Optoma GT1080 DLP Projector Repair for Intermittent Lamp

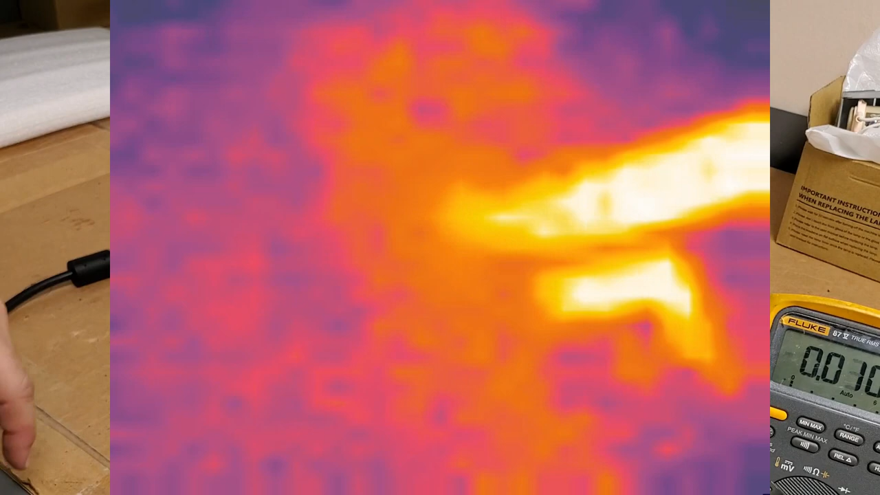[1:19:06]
at this, at the power supply.
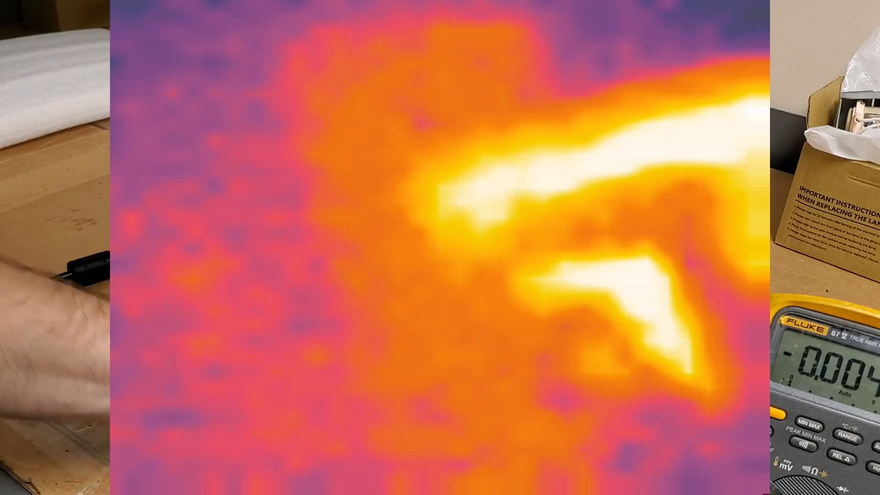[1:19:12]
I have to use my phone, which is what I'm recording with, so I can't do it at the same time.
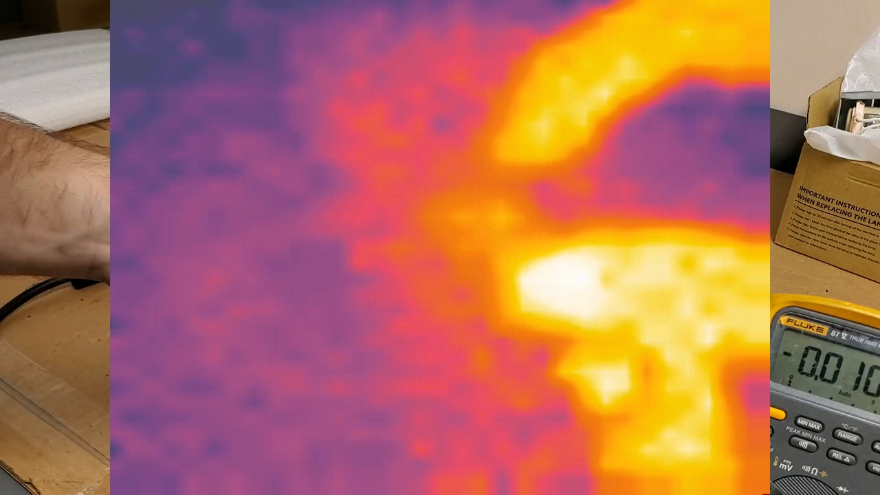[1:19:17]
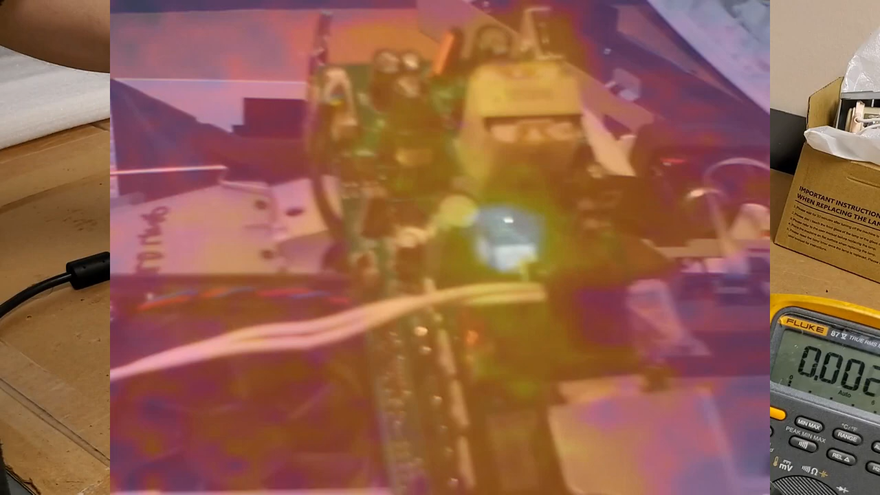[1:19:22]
But I was finding that this is warm, or that capacitor is warm.
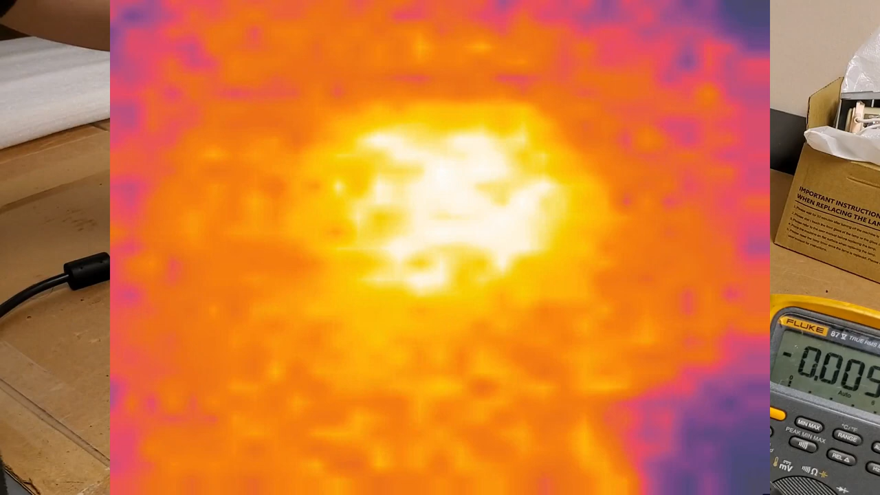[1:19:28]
But it was definitely showing more heat. You'll see it in the video.
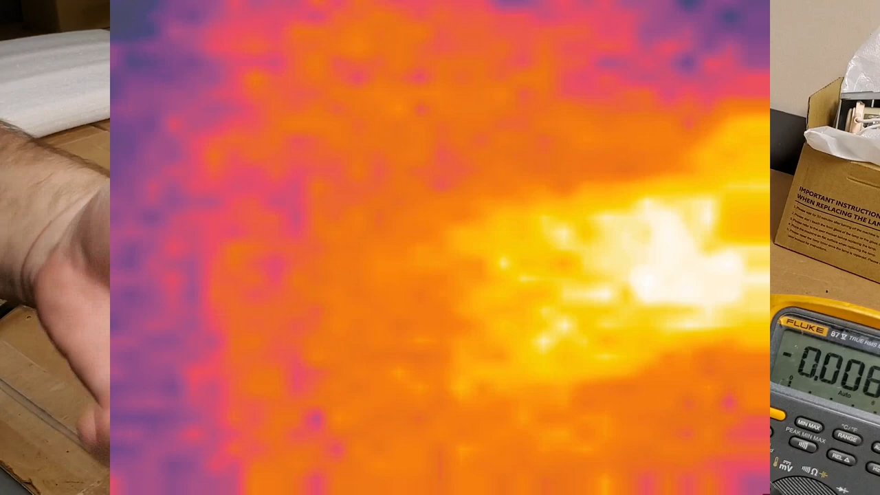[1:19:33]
And there's a little bit of offset, you know, parallax.
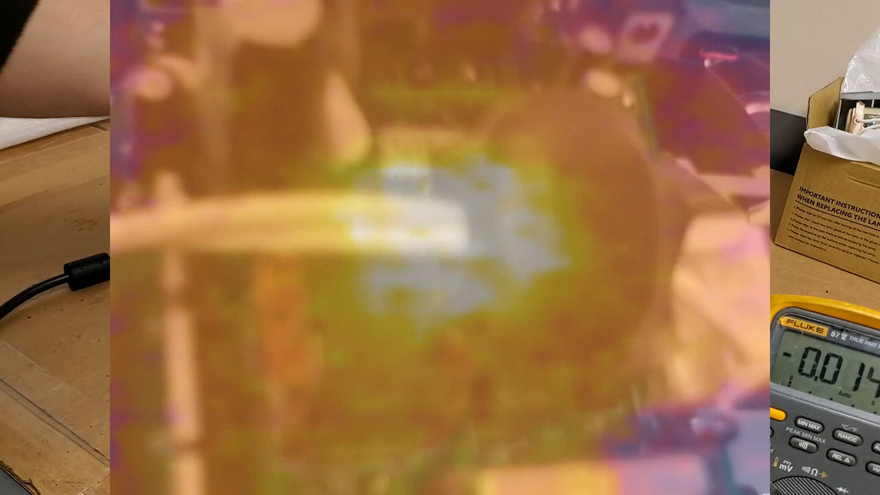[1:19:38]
But when I held my finger in the video, it lined up.
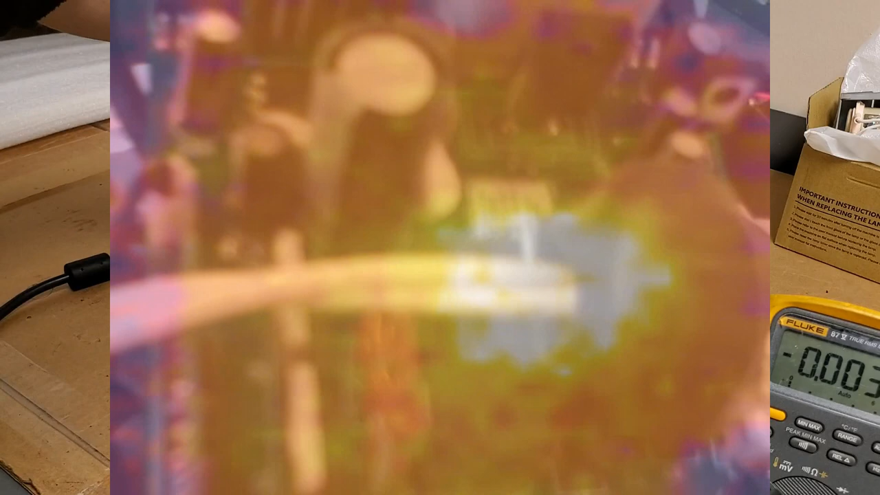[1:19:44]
So I'm wondering if this is bad. If there's maybe a leak inside, the coils might be leaking.